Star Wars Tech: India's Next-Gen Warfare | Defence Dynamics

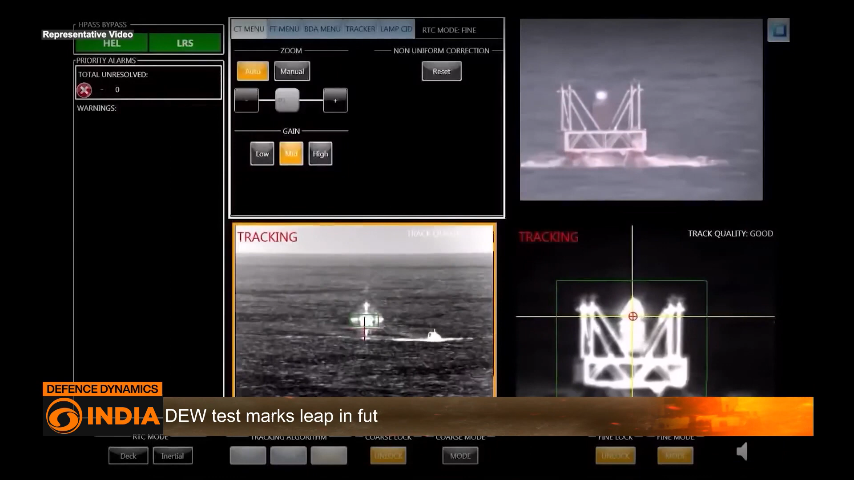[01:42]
The DEW system is designed to detect and engage threats at the speed of light,